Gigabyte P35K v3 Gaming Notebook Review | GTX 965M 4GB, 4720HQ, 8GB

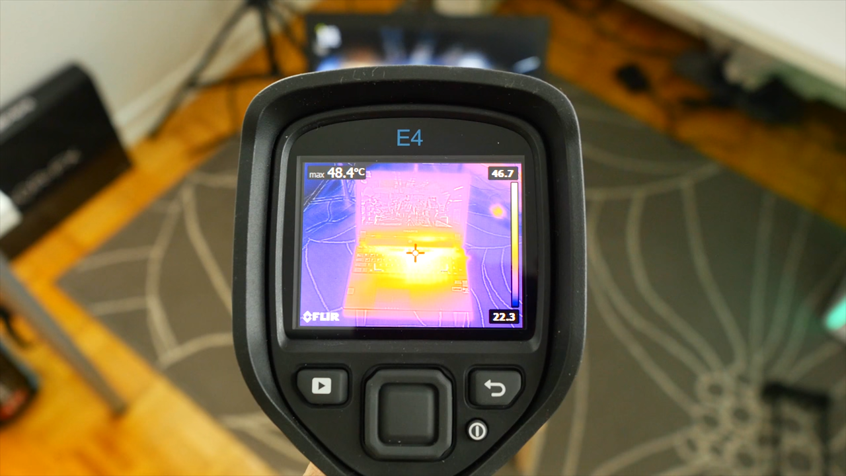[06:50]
On screen: max 48.4°C
That's a big plus considering how hot the CPU gets
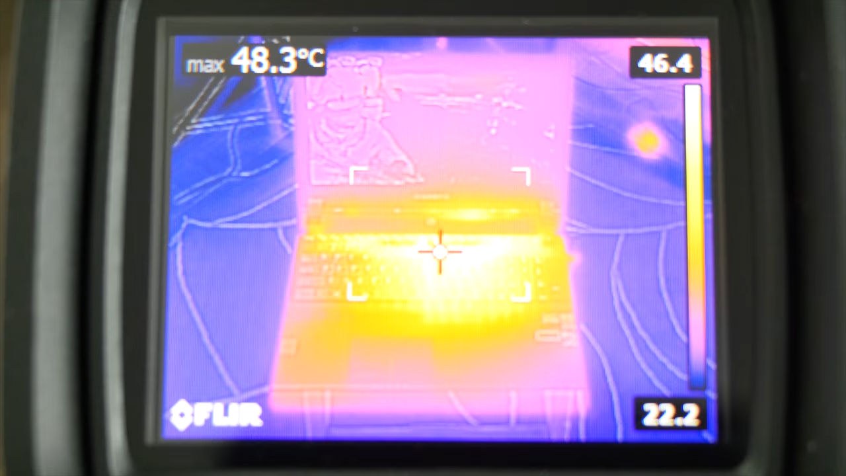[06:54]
On screen: max 48.3°C
and the area around the power button gets really hard to touch. Overall, we're pretty happy with the P35K from Gigabyte.